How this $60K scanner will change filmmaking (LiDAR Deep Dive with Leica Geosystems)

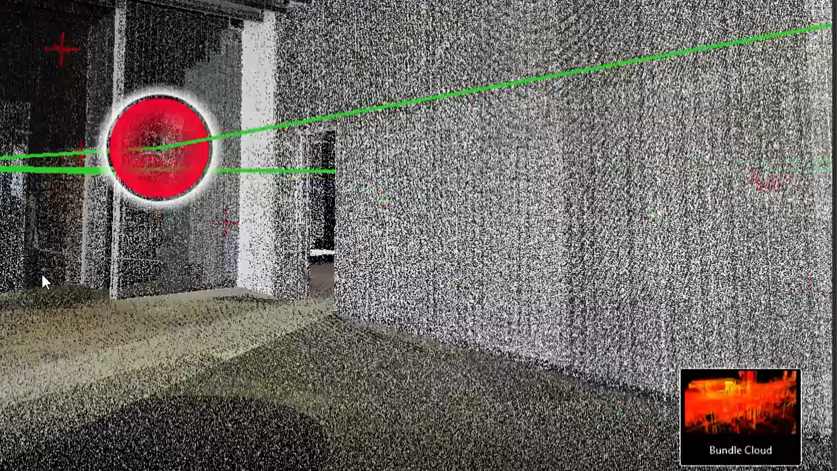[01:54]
This creates what's called a point cloud, a three-dimensional coordinate map of the entire environment with millimeter precision.
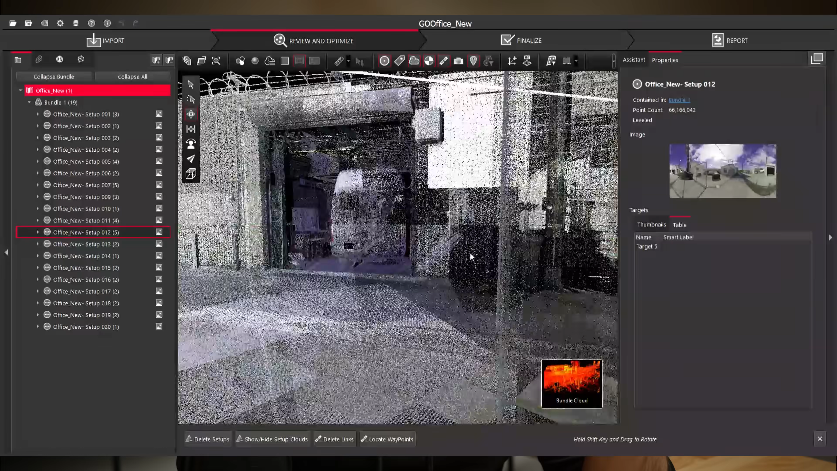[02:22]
The bigger the location you need to scan, the more setups you have to do.
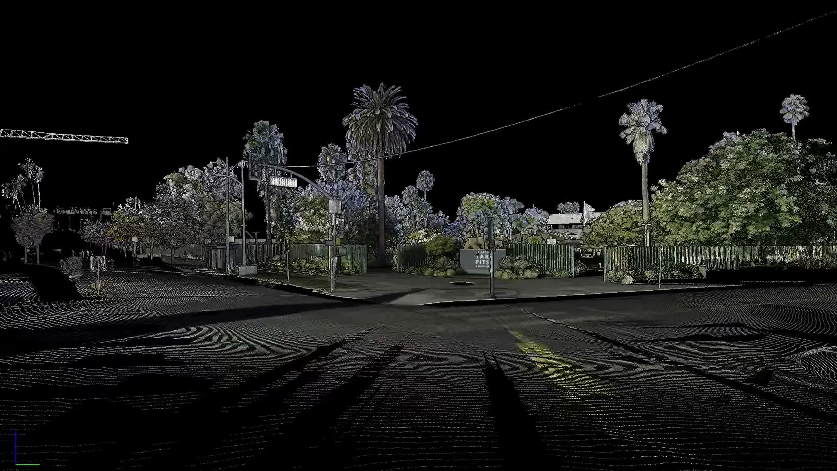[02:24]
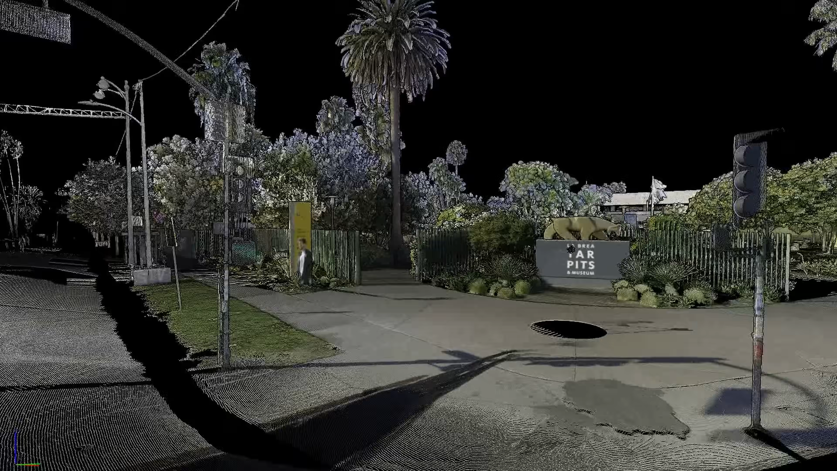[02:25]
For an extreme example, take this scan of the La Brea Tar Pits,
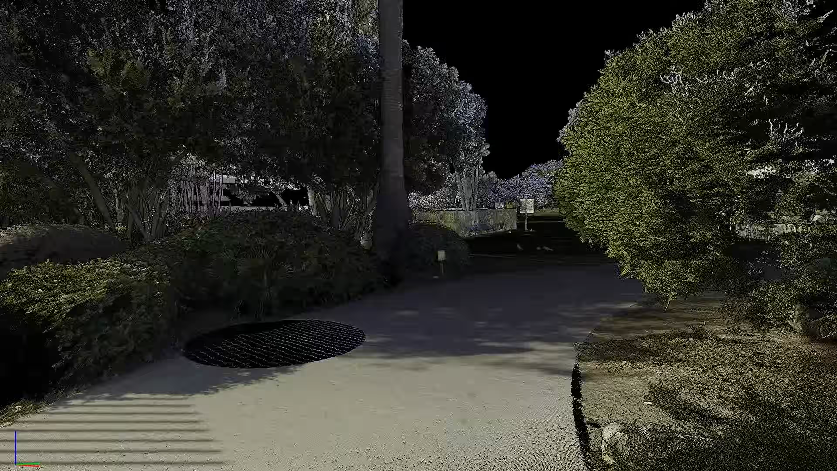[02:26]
done with their more high-end scanner that we'll talk about in a minute, the RTC360.
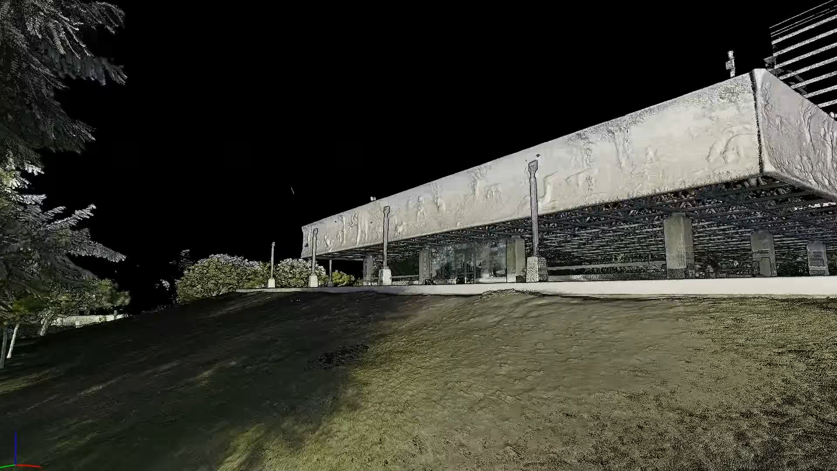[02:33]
This required dozens of scans to fully capture the entire park,
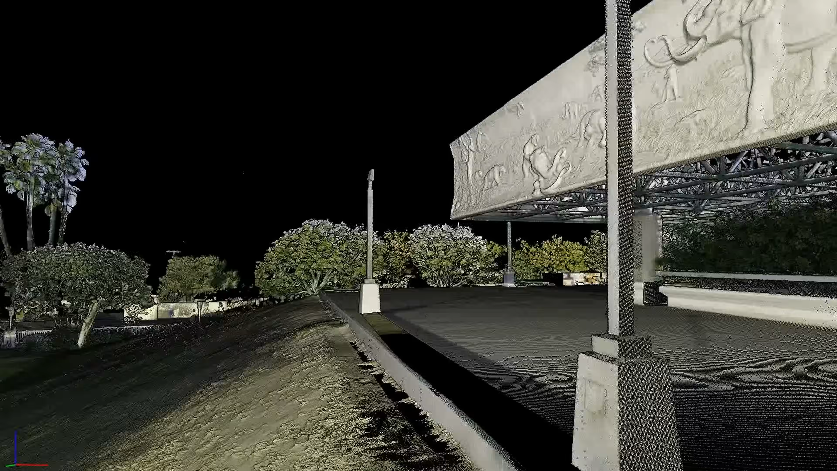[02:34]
but it created this highly accurate digital twin of the La Brea Tar Pits.
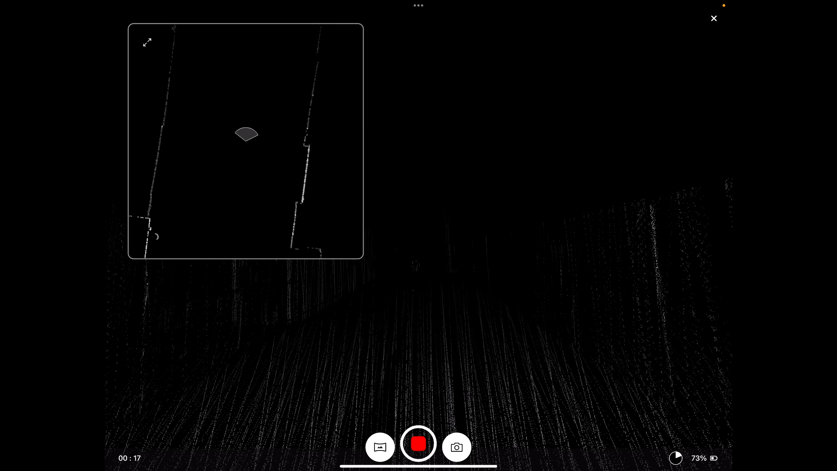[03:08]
You can walk straight and it will pick up all of the different angles that it can see through that light pulse.
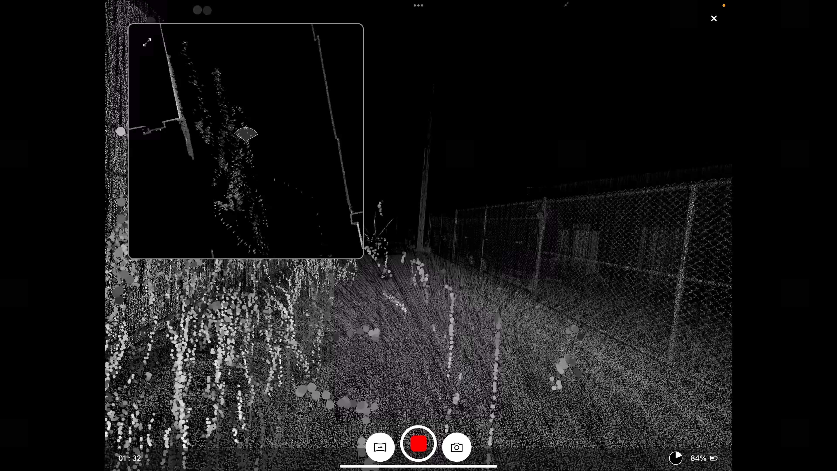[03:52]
You can see the detail of the fence already showing up. That's crazy. Yeah.
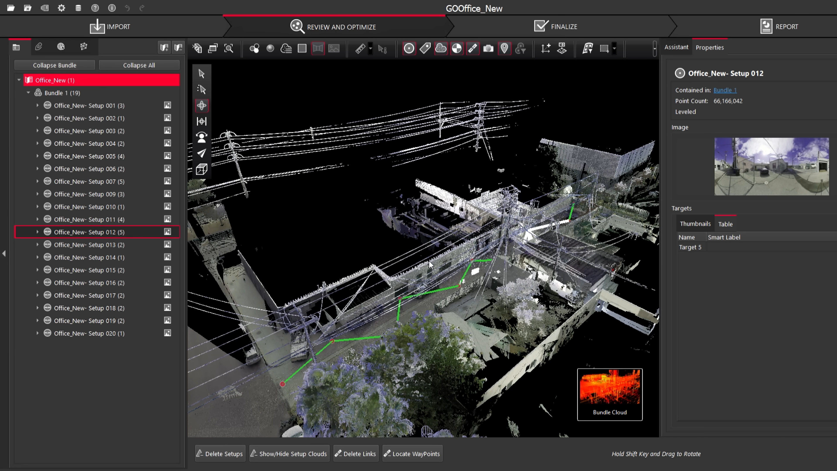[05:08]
where we could do more cleanup, like removing people walking around in the scan, and then export it to whatever format we need to send it to Blender,
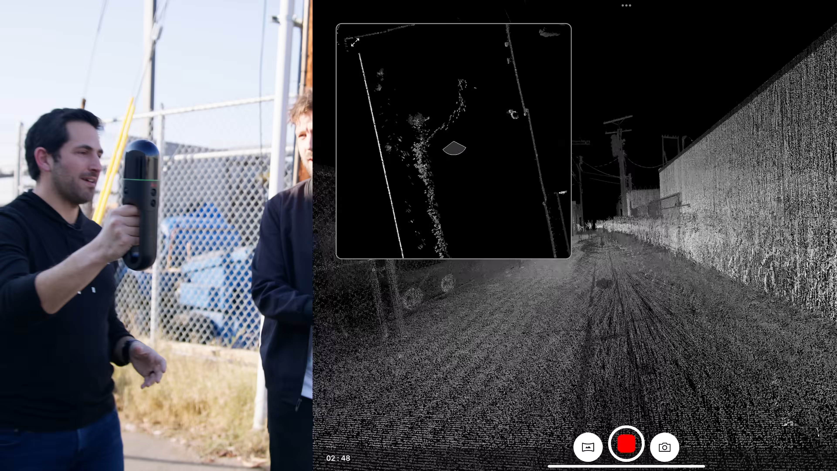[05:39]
And not have like a drift? Yes, so with the drift, that happens if you walk too far away from your original starting point.
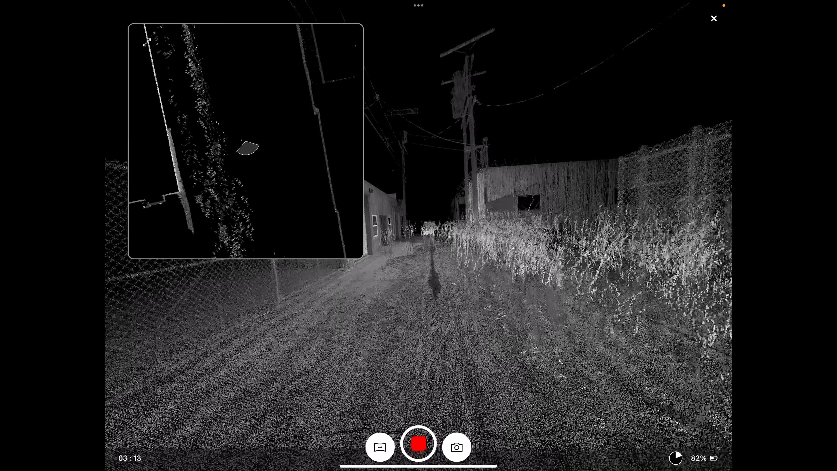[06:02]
Okay. It's crazy the amount of detail. Like it's picking up the barbed wire up there.
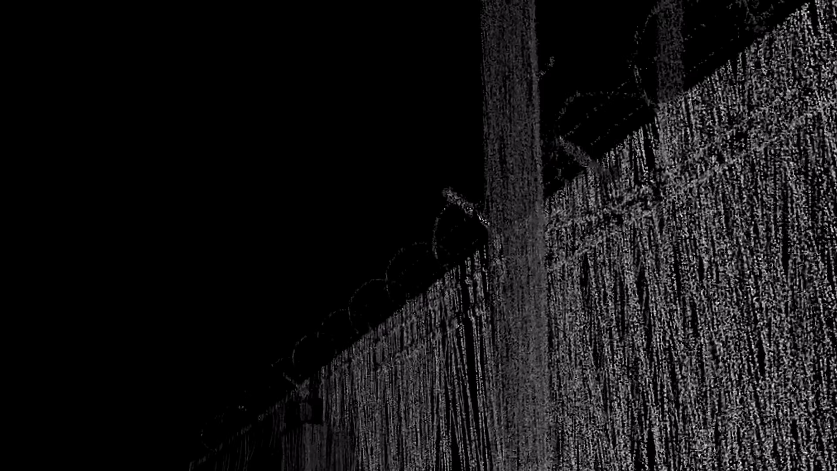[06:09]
I know, right?
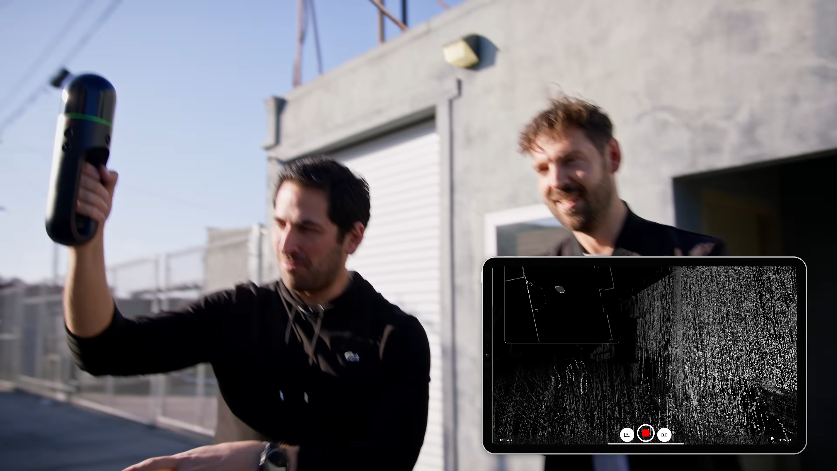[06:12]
And then, so if I wanted to get like, let's say we have these trash cans, I wanted to get something more detailed. So like I could lower and go in and kind of…
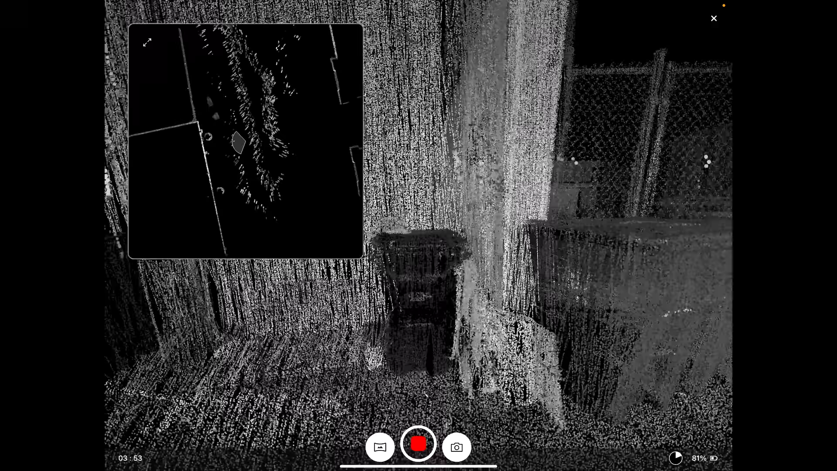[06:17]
You can lower, and you can go in all the different angles there. And you know, at a steady pace,
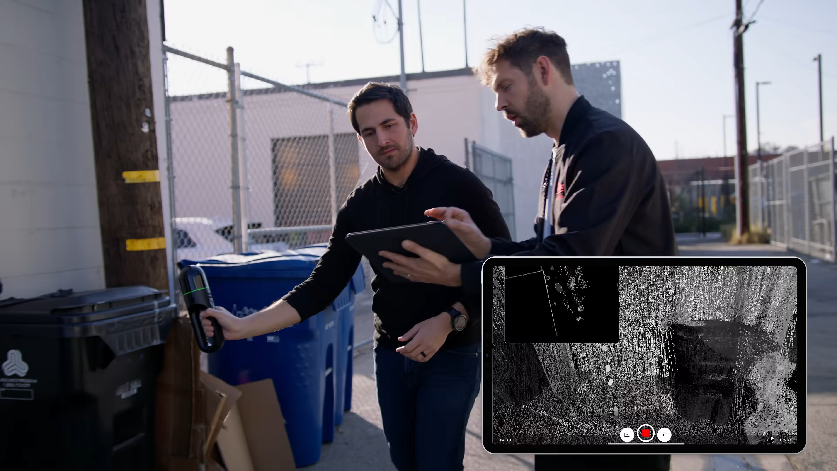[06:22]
the longer that you stay in that area, the more points it will start to pick up.
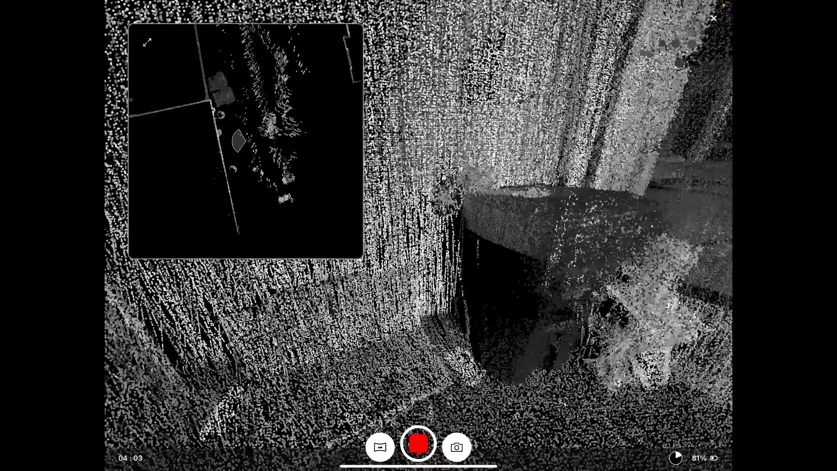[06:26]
Okay. Therefore, you'll get more information in that end result of a mesh. Okay.
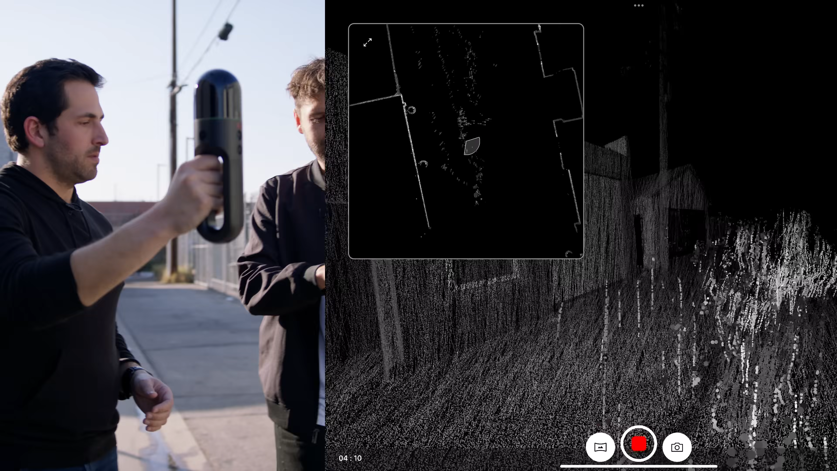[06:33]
Now what we can see is that these are all black and white points right now, but it is picking up color point data.
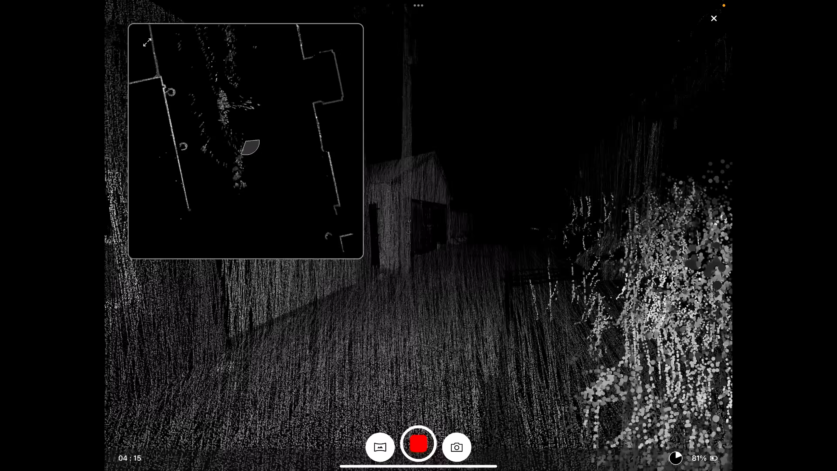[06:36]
Okay. So you can also generate a texture from those color points.
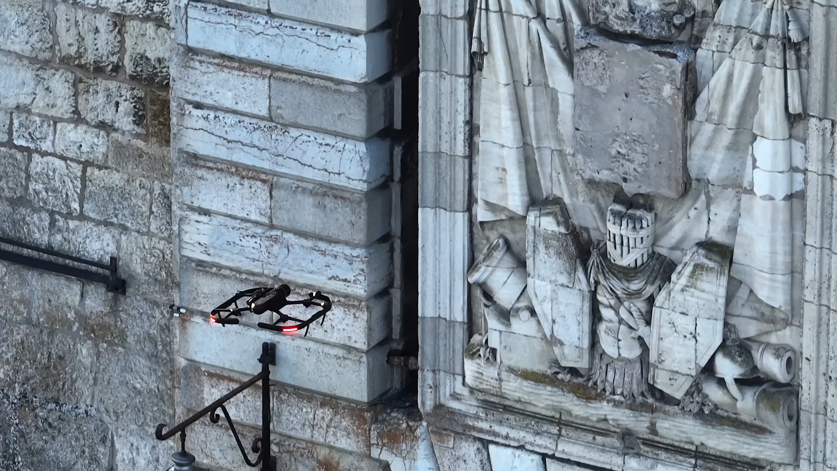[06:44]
But if you want to scan something bigger, like a building,
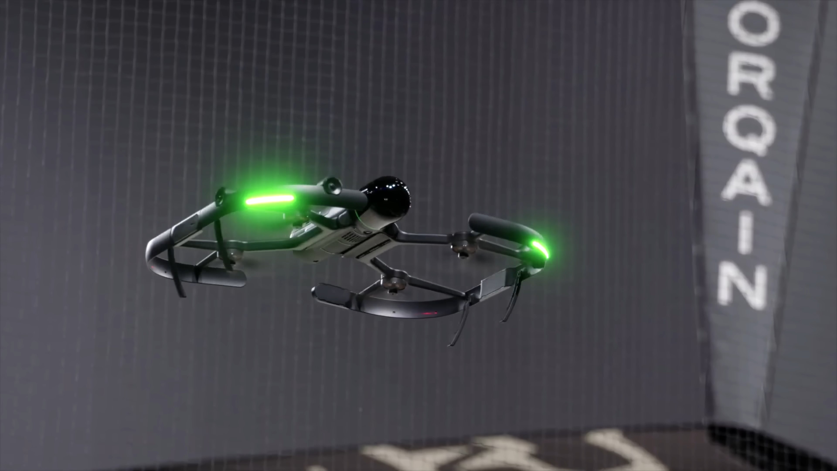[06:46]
there is a cool version of the slider scanner that's basically attached to a drone called the BLK to fly.
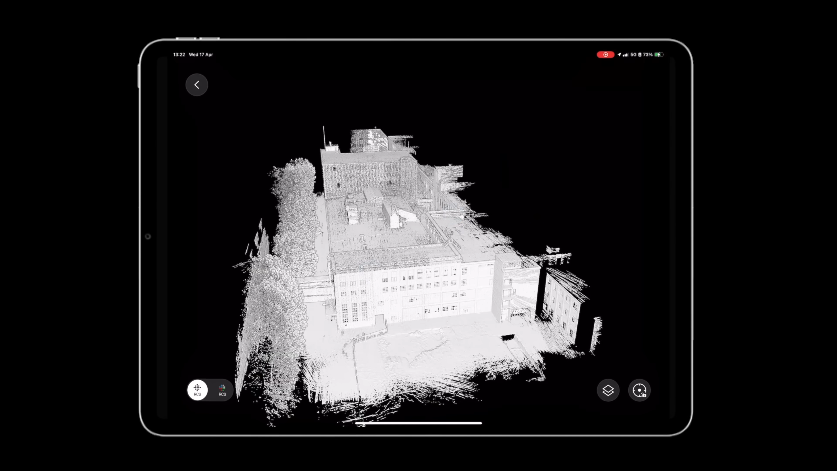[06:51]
And so you can fly it around and scan like we're doing on the ground, but scan buildings.